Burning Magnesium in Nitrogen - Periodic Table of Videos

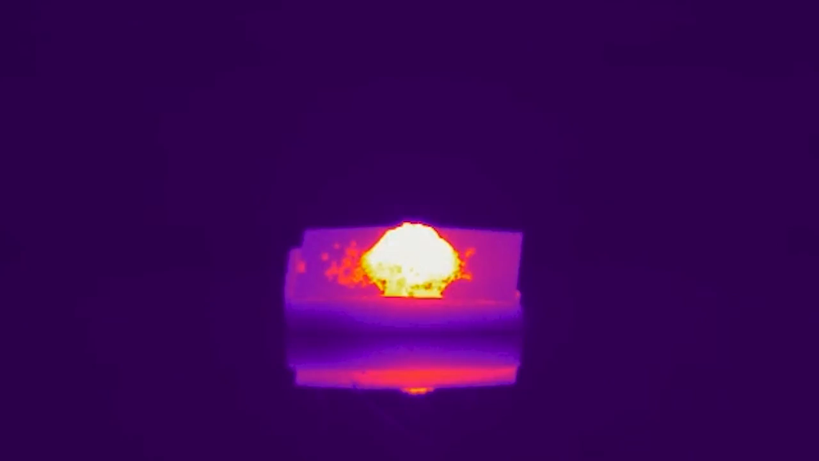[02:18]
The pyramid was white on the outside with magnesium oxide but when he
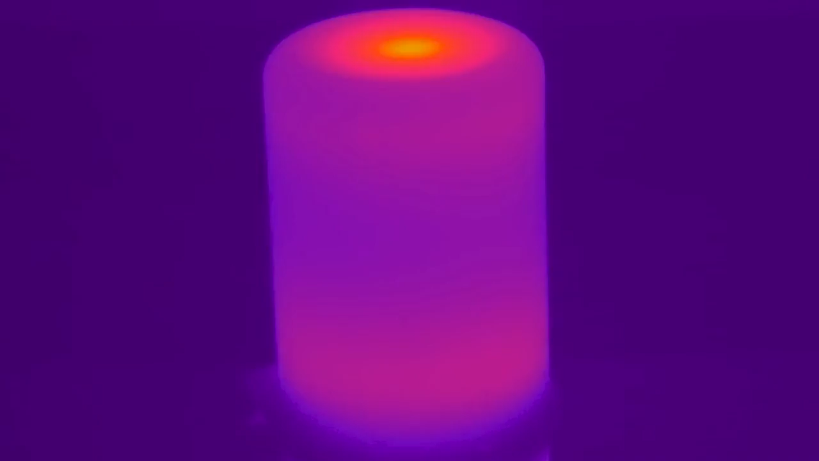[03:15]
Neil was considerably more satisfied and we got a bigger plume and the magnesium nitride was definitely more apparent at the end.
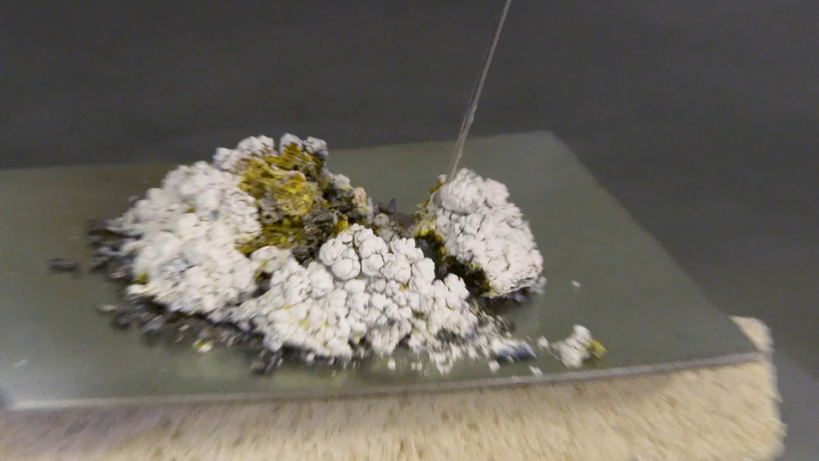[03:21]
We did the water and got the colours.
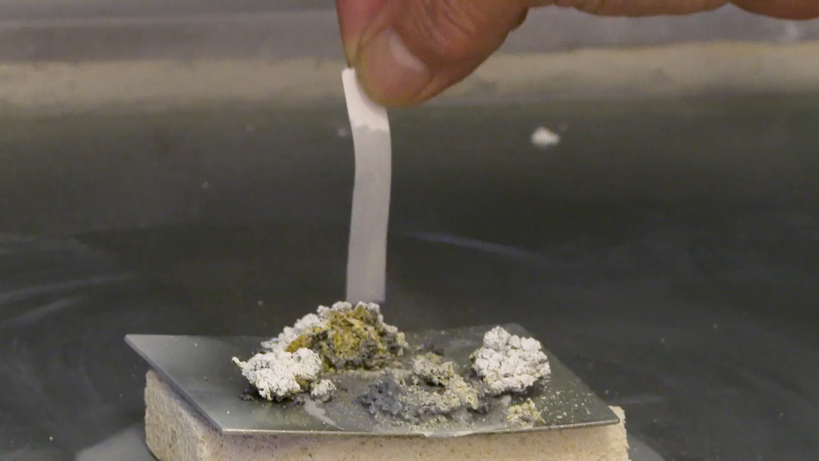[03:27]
It's quite interesting that if you look under the thermal camera
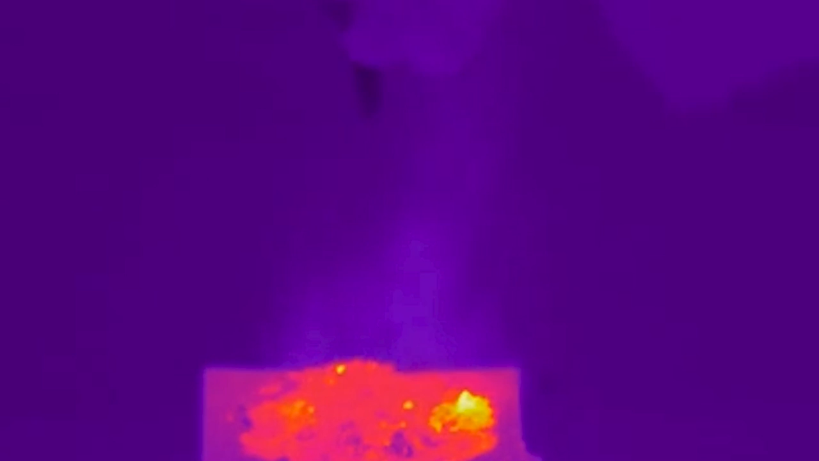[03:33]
the indicator papers actually warm up when the ammonia or the hot vapours touch it.